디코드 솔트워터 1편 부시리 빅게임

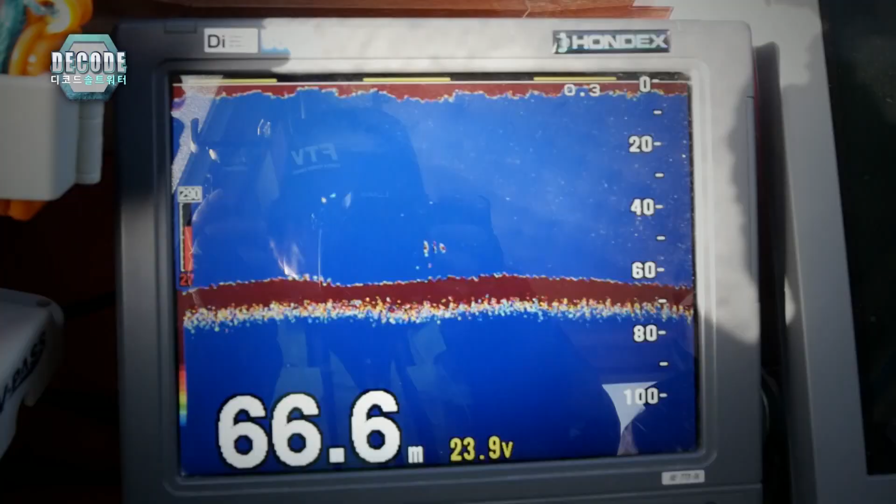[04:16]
On screen: depth 66.6 m
수심은 아직까지는 수온이 그렇게 많이 올라가 있는 상황이 아니기 때문에 얕은 수심이 아니라 지금 뭐 60m
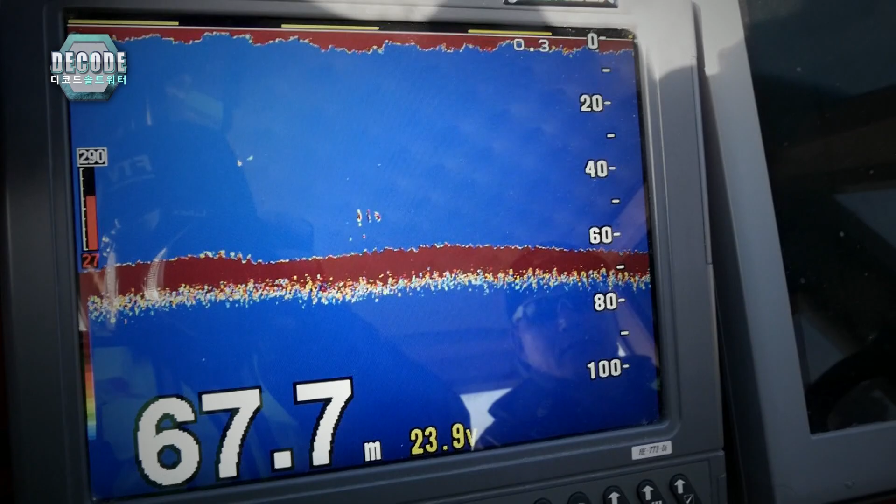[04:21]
On screen: depth 67.7 m
여밭에서 시작을 해서 80m까지 떨어지는 그런 브레이크라인 주변,